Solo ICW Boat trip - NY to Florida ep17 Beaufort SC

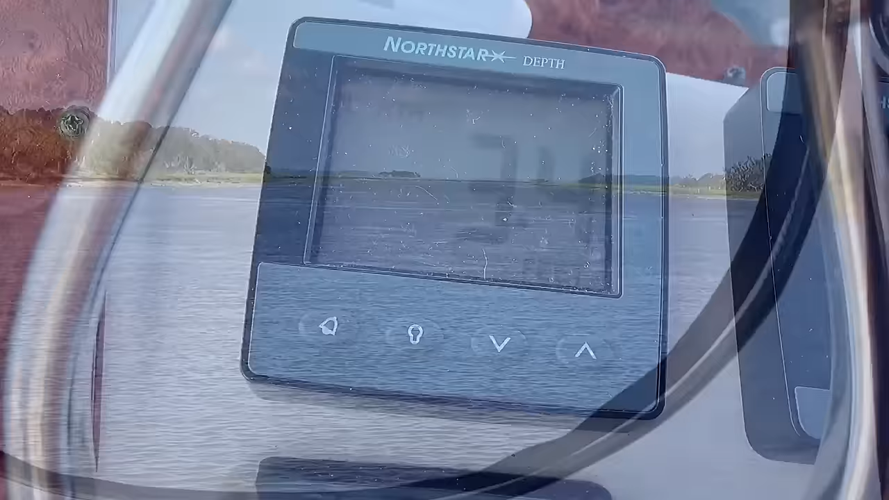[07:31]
all right another one of these shallow channels get an idea how shallow it is here look at the crab pots